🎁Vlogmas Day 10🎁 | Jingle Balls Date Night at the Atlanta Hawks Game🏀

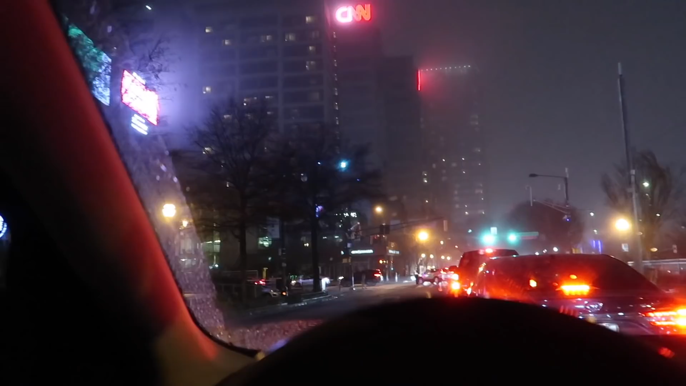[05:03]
I'm over here vlogging and messing up my opportunity. They ain't paying attention. I don't let man in. But this policeman right up here, he ain't where it's at. He been laying on this other street right here. Look at him. And then he stops him. Y'all saw how quick he move? But y'all, we're literally here. It's just. Let me check, see what's parking the other thing. And this is the parking deck that we're trying to get into right here.